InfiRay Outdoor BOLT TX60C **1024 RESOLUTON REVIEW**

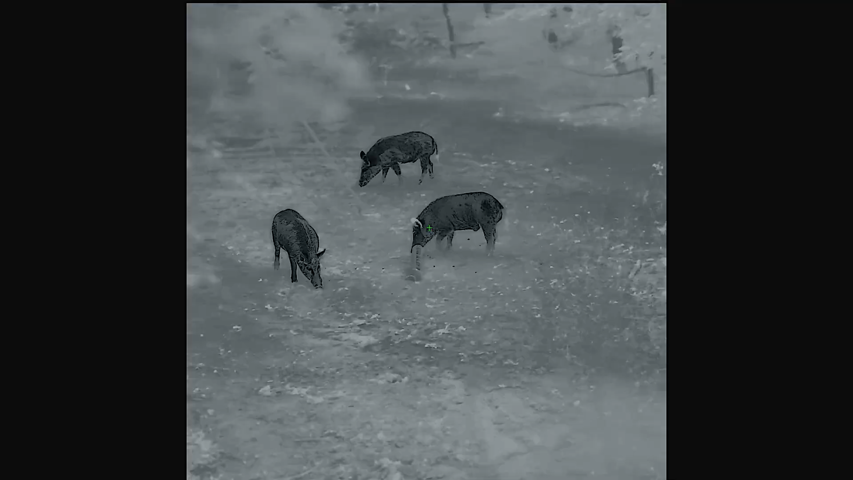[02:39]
So I'm going to give you some quick specs, just kind of a rundown here. This unit is the Bolt TX60C.
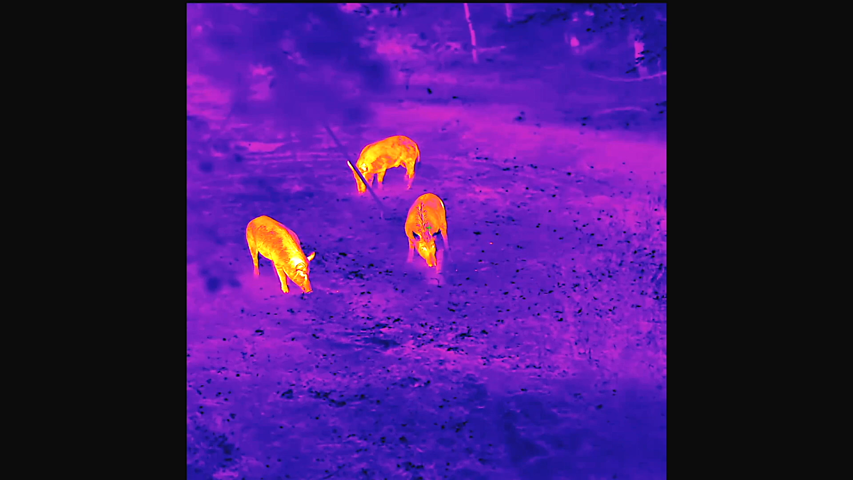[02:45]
It is $6,999 and it is a full
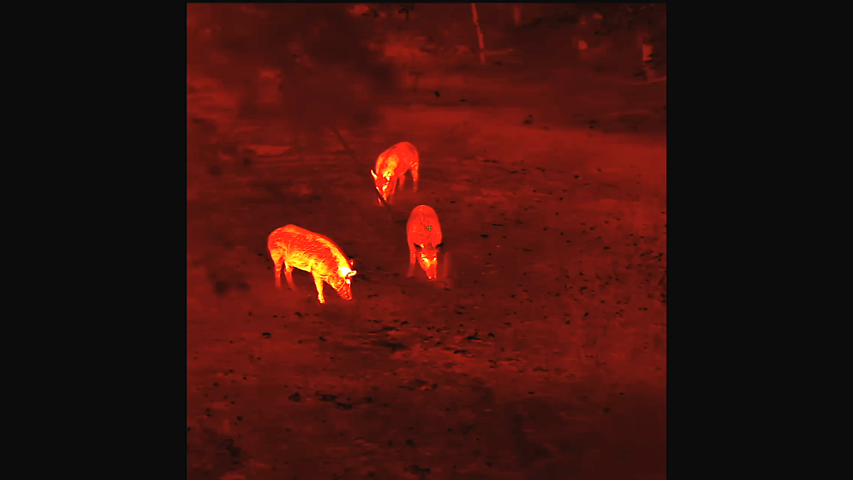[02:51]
1024 by 1024 ultra high resolution HD sensor. It's a 12 micron 50 Hertz refresh rate.
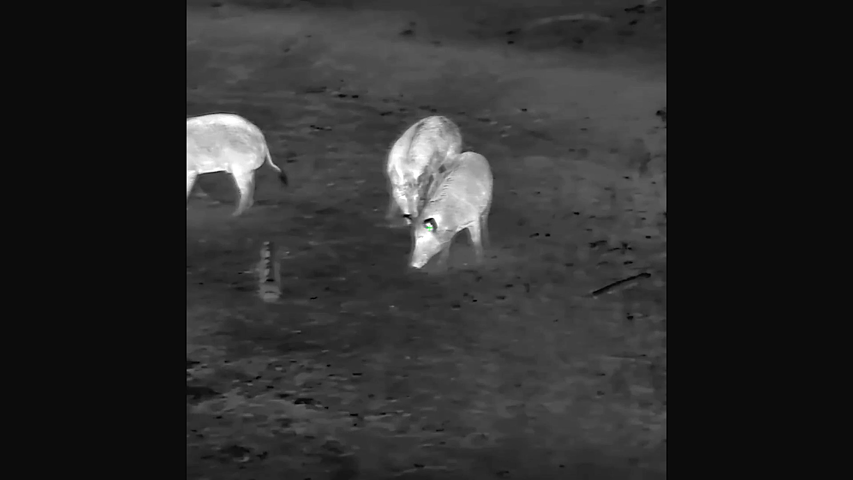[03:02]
It's got a sub 18 milli Kelvin NETD rating. It's got a 60 millimeter lens, starts at a three power base magnification, goes all the way up to a 16 power. It has got seven color palettes. It has got seven different reticle options, four colors for the reticles.
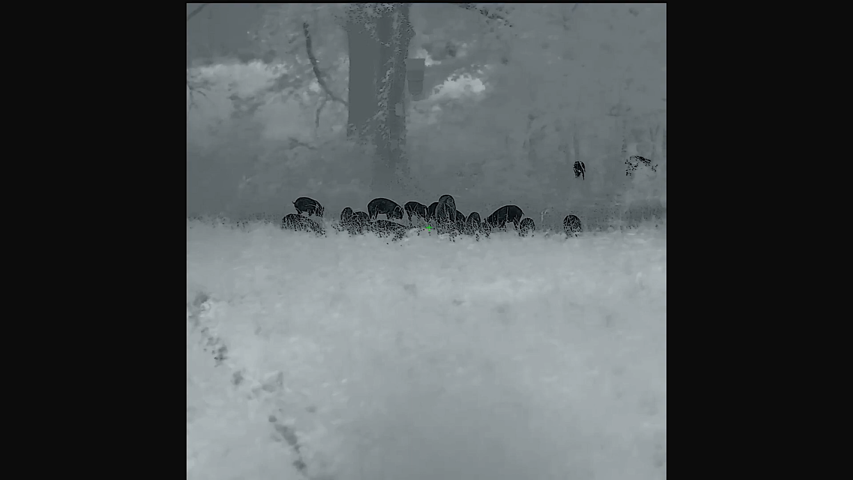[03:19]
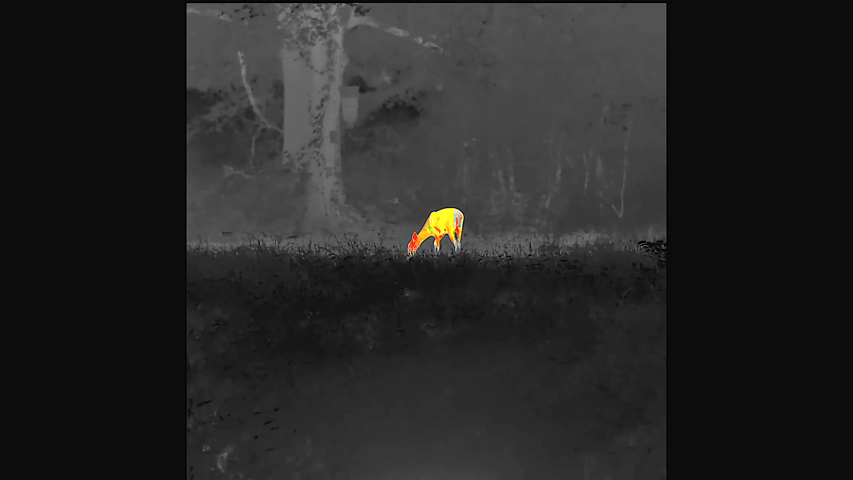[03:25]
It is a picture in picture, video recording, audio recording, uh, recoil activated video, wifi streaming to the smartphone app, all those features that you would expect it to have.
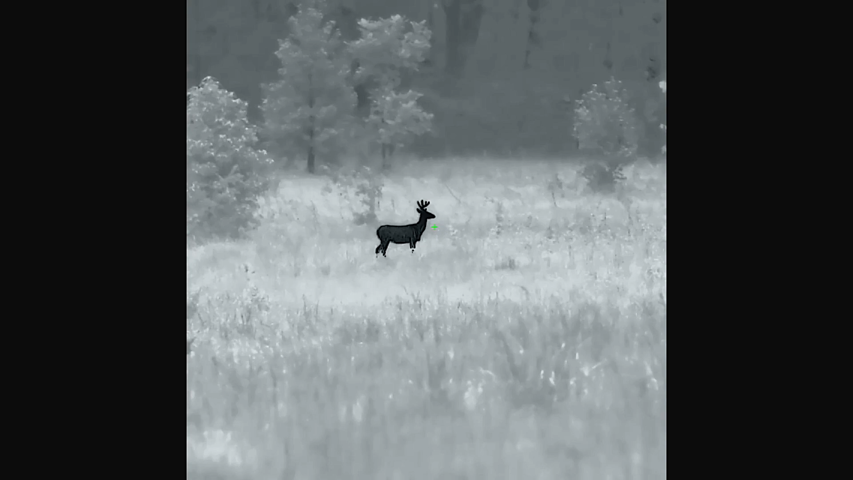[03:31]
It has available with it. Cool thing.
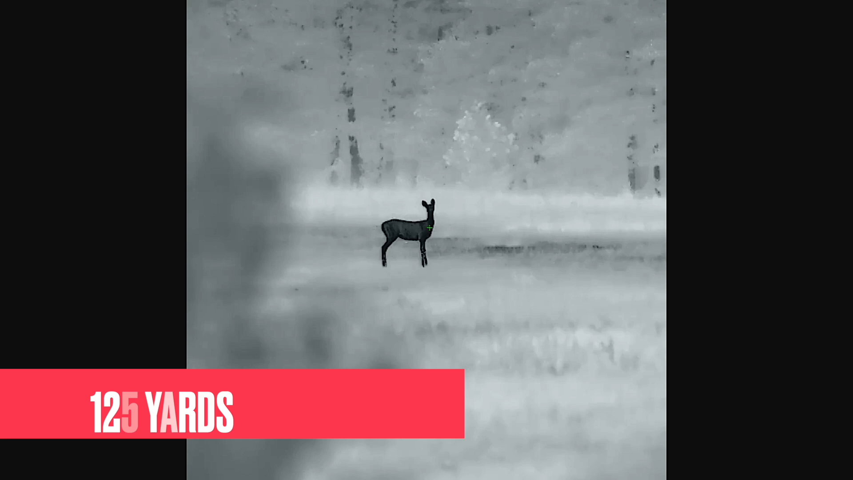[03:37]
It has the internal non-removable rechargeable battery that we expect in this style of scope, but it also uses a fully removable 18650 battery.
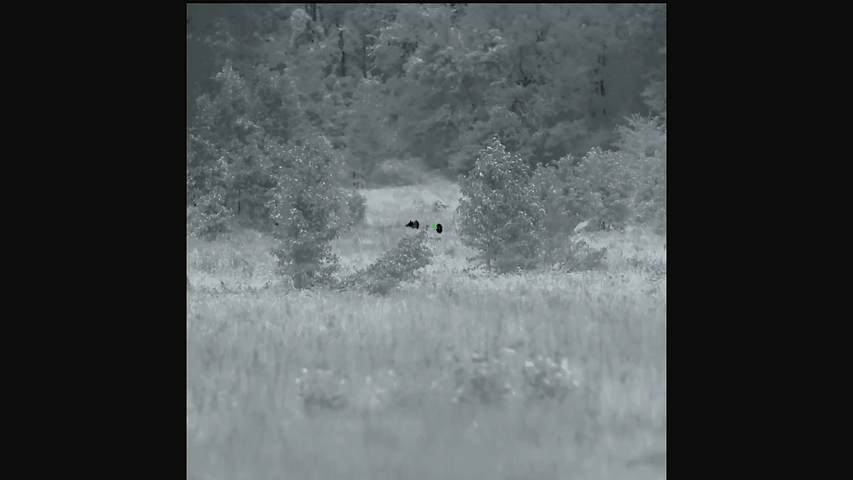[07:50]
And again, somebody like Hans or myself would be happy to talk to you and help you figure out if this is the right scope.
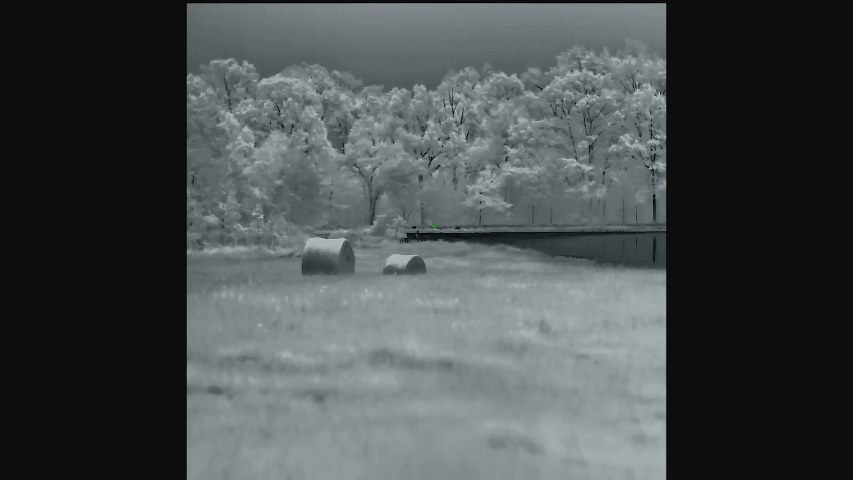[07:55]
But generally speaking, the 1024 image is fantastic.
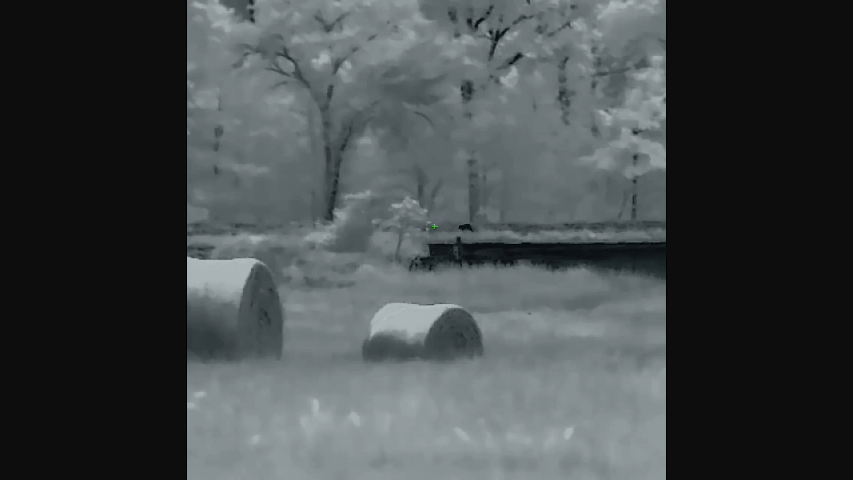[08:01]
It is, it is above six 40. I mean, so it is, and it is better. You're getting more detail.
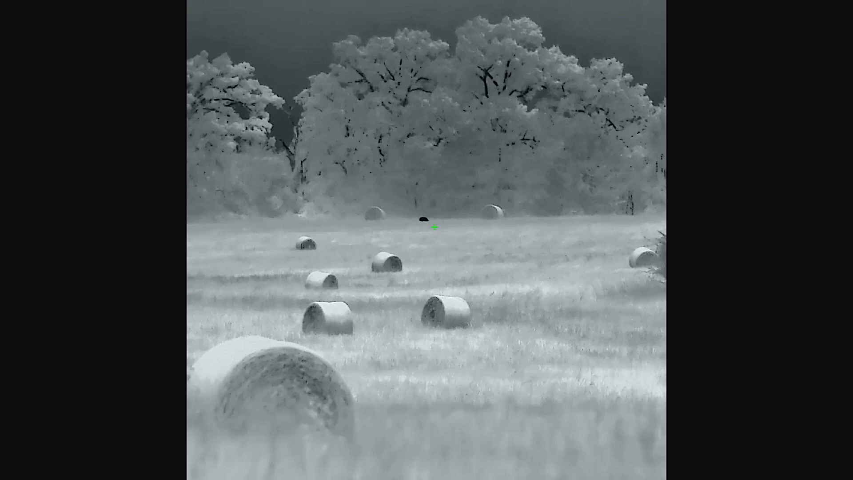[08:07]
You're getting a longer identification range. You're getting a longer shooting range,
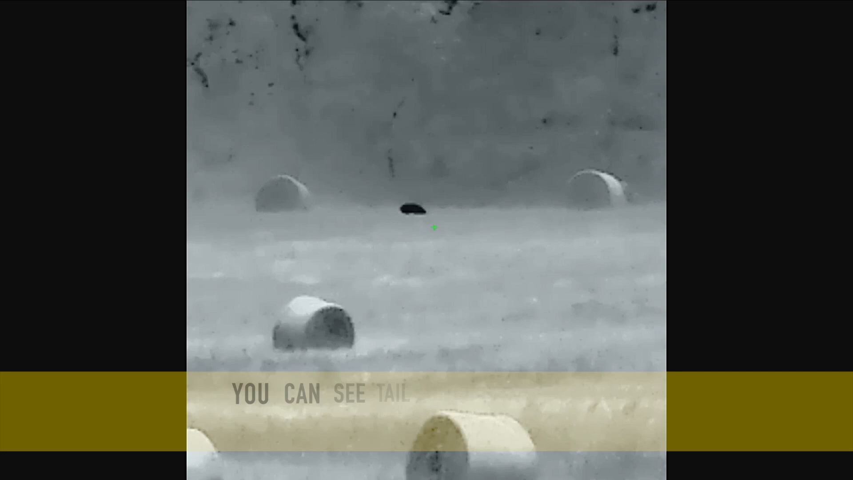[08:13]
which is crazy because you can already shoot a really long ways with the good six forties. Uh, it's just an overall fantastic scope.